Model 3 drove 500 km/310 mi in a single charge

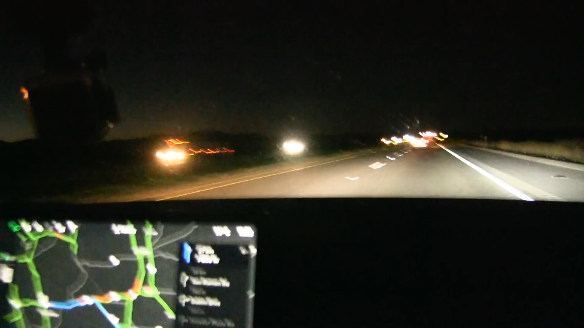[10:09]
it is dark now, we are close to 400 kilometers,
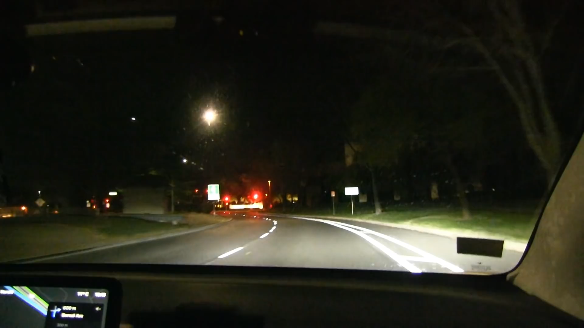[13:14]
we actually took a little detour, because we had to burn some extra kilometers, and also to avoid some traffic, Sunday evening traffic, so we are trying to conserve energy, and we are almost not touching the brakes,
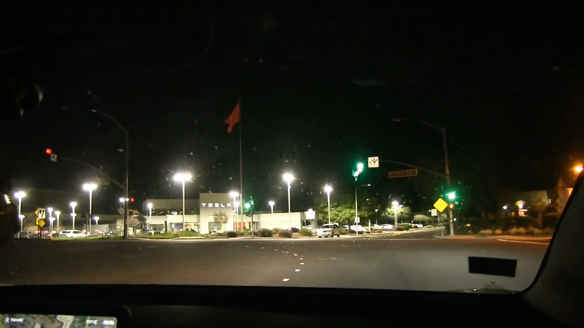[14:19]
this is it, Tesla service center,
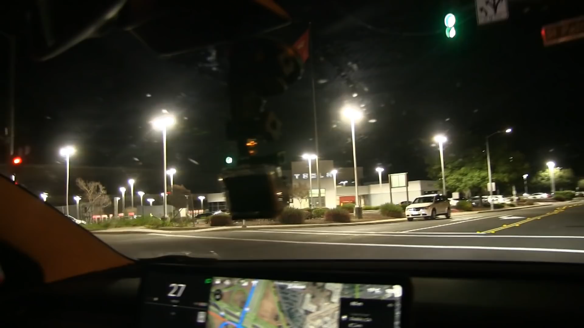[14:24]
and supercharger, what, what, what, they are like, busy, this hour,